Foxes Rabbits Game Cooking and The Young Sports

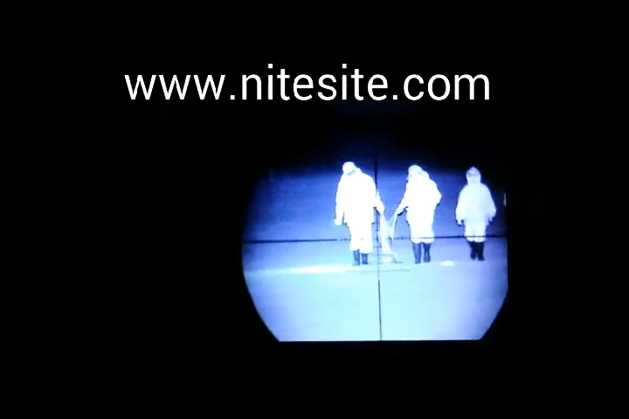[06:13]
well on that note i better go and help him over the fence and that and uh there's one dead fox